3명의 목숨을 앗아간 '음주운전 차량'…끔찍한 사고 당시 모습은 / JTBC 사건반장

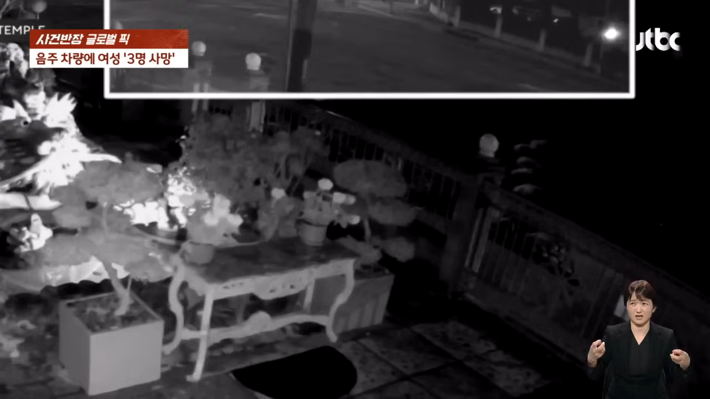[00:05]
빠른 속도로 달려오던 SUV 차량은 제자리에 멈춰 섰는데, 부딪힌 또 다른 차량은 빙글빙글 돌다가 그만 전봇대까지 들이받아버리고 말았습니다.